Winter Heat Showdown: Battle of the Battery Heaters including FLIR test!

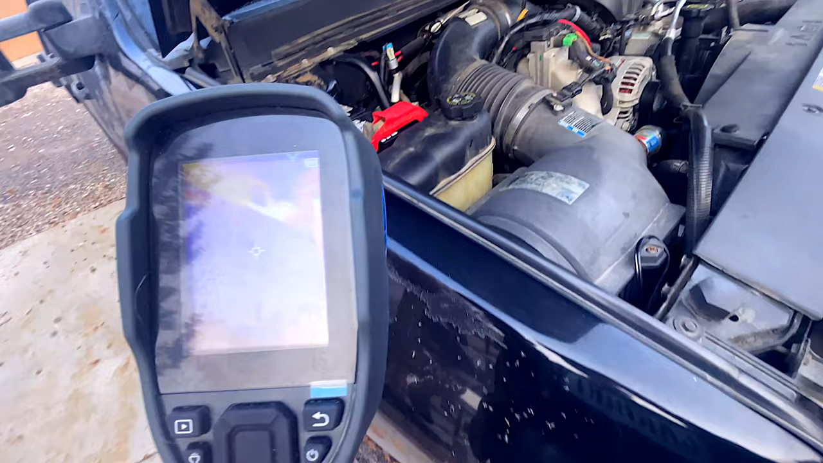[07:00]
has the charger underneath it middle of the battery we're putting about 32 degrees
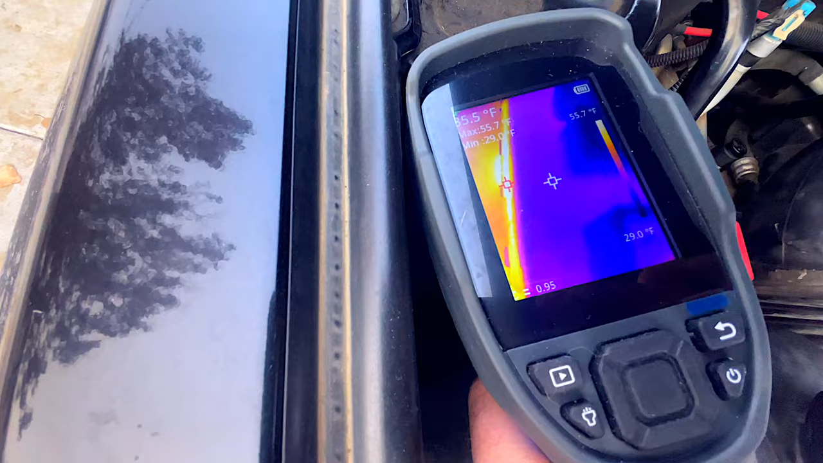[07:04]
On screen: max 55.7°F, min 29.0°F, scale top 55.7°F, scale bottom 29.0°F
sides of the battery hottest spot sides 55 degrees so it's that one
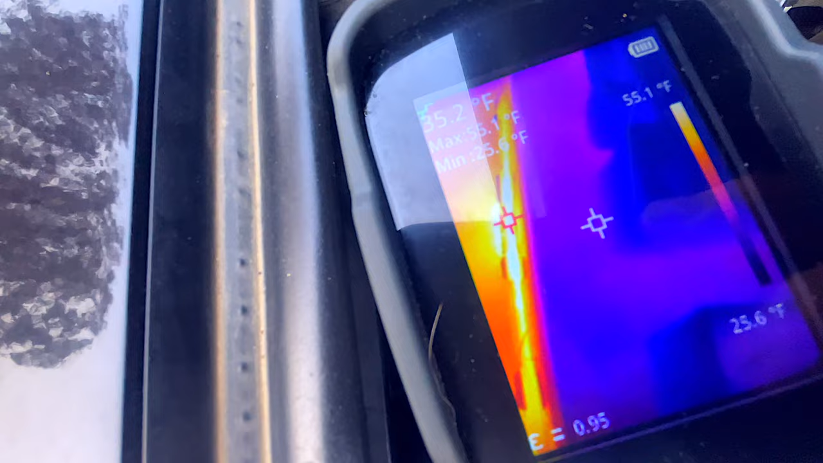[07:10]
On screen: scale top 55.1°F, scale bottom 25.6°F
works too it's eating it up let's see the terminal area terminals on this one
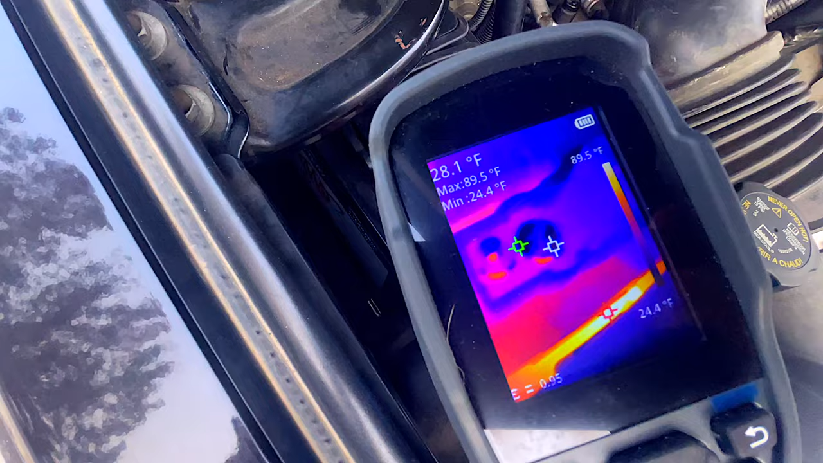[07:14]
On screen: spot 28.1°F, max 89.5°F, min 24.4°F, scale top 89.5°F, scale bottom 24.4°F
are less warm we're looking
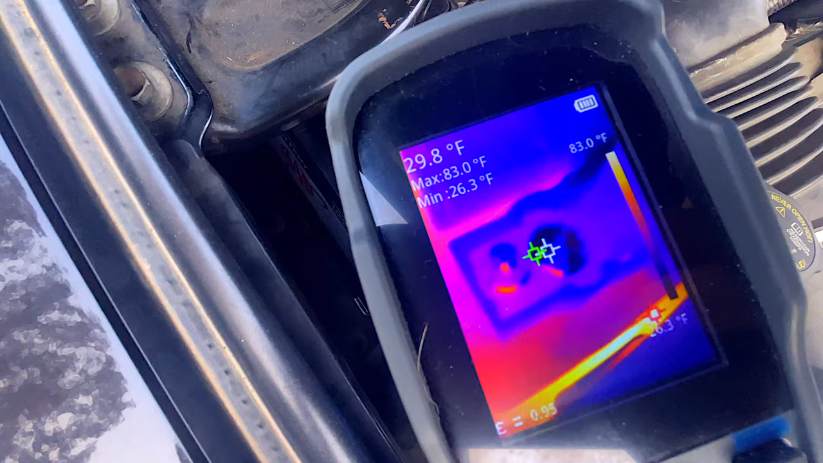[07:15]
On screen: spot 29.8°F, max 83.0°F, min 26.3°F, scale top 83.0°F
at about 30 degrees compared to 50 on the other one what about this terminal yeah about 35
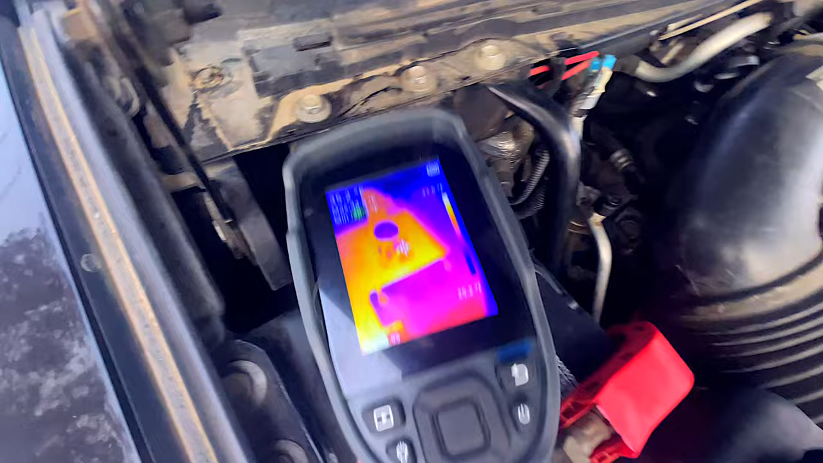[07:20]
degrees here's a total view of the engine as you can see a bunch most random spots
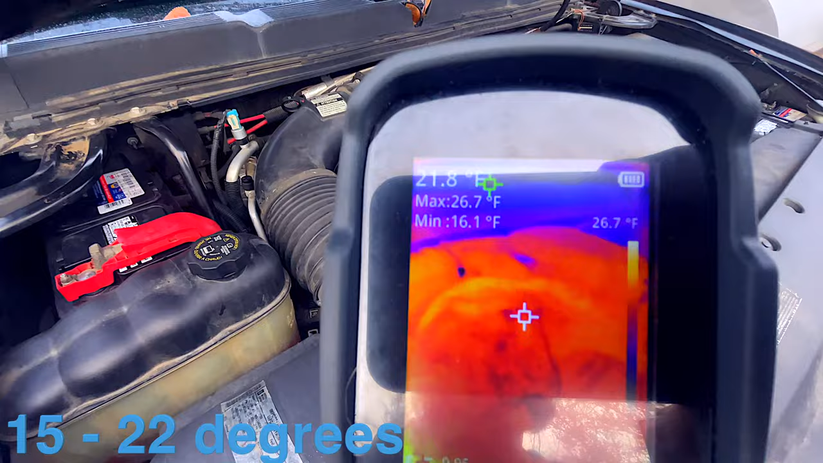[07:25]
On screen: spot 21.8°F, max 26.7°F, min 16.1°F, scale top 26.7°F
on the engine are 21 degrees the battery heaters they're working they're doing their job they got the